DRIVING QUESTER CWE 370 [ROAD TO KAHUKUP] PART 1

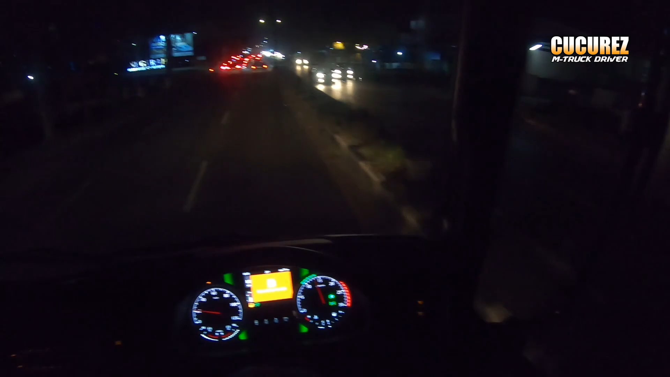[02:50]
Solar dulu bro, solarnya tipis, pas sulit-sulitnya solar ini,
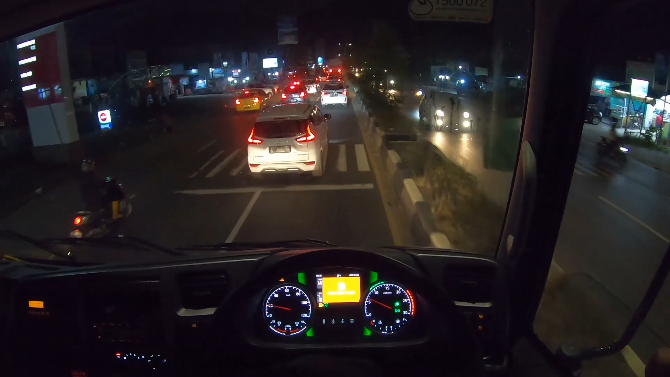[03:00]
nyari-nyari sana kemari kita tadi, video kita persingkat saja. Oke brother, masih berada di daerah Gambo kita, bahan bakar rendah. Nah kita isi solar dulu bro, di eceran 11.000 per liter, mantap, mobil ke.
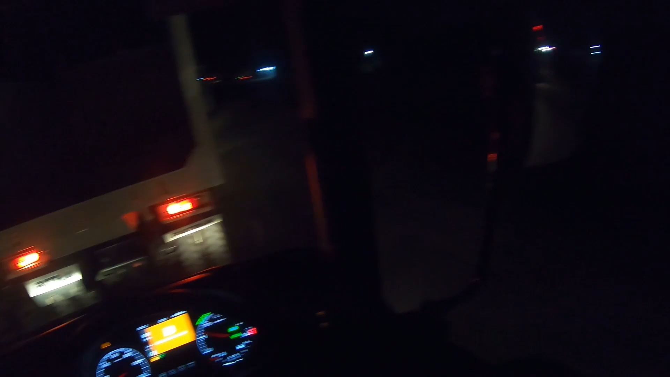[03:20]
Oke bro, sudah ngisi solar kita.
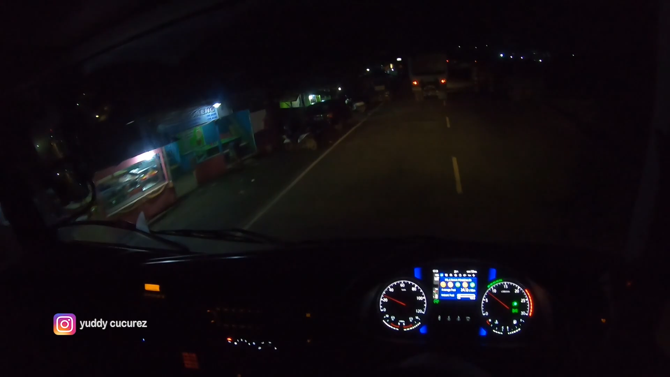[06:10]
Oke. Di Simpang Ampat, Marabahan. Sepeda di kiri jalan sambil dilihat-lihat lah. Ambil bakti ya.